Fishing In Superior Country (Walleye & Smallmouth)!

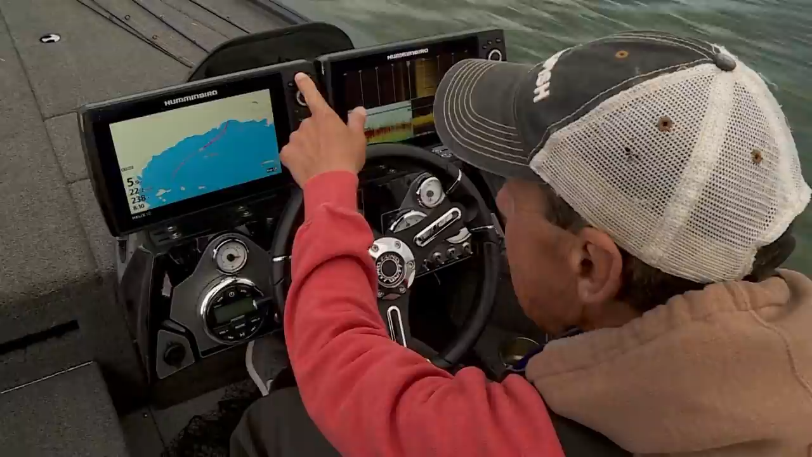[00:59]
So the nice thing about it is you can make your own map on lakes that are unmapped, of which a lot of Canadian lakes are, a lot of rivers are.
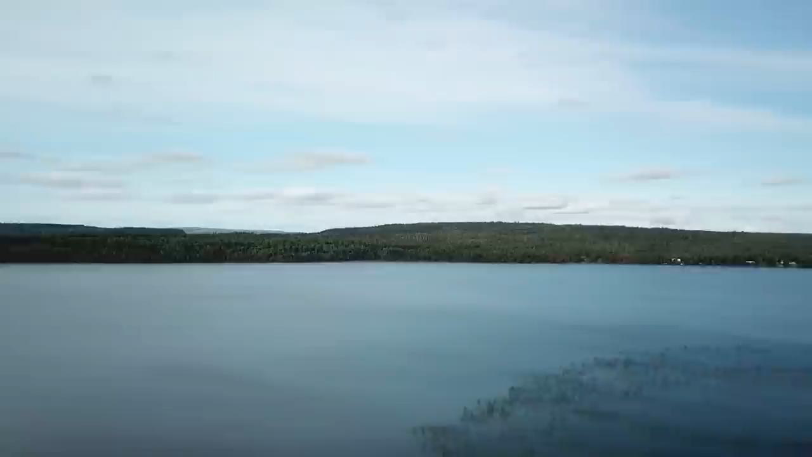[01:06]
We use AutoChart
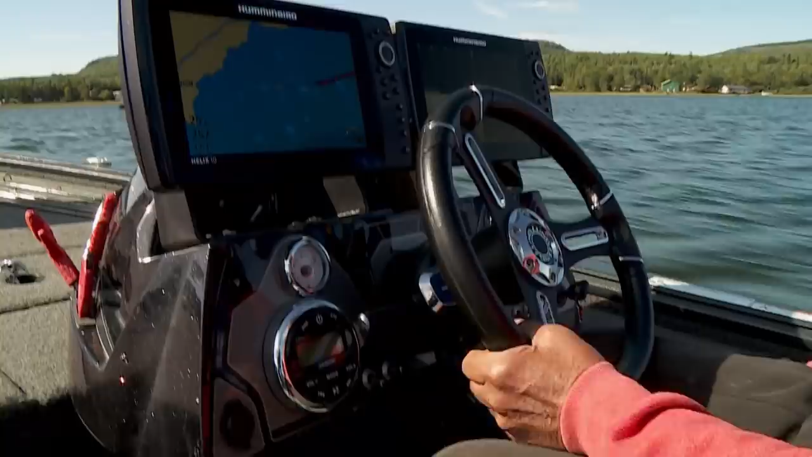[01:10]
Live a lot for a lot of different fishing situations where you do not have a detailed contour map.
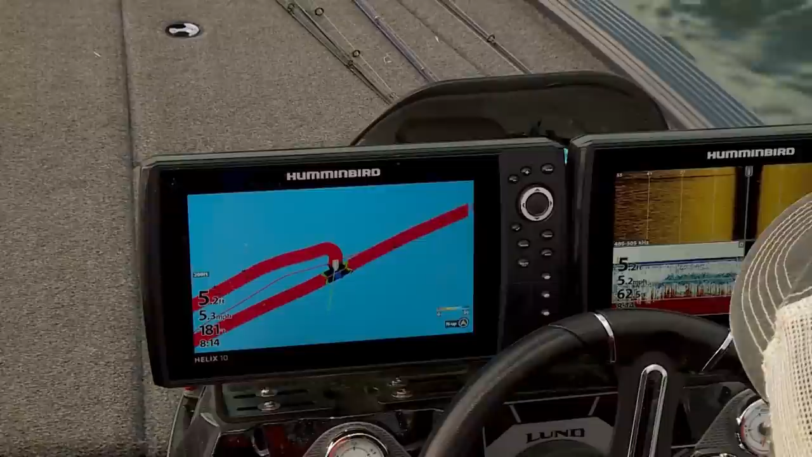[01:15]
You can see there's a depression up on this flat here of the deeper water. You can see that there's just even just a 1 or 2 foot drop.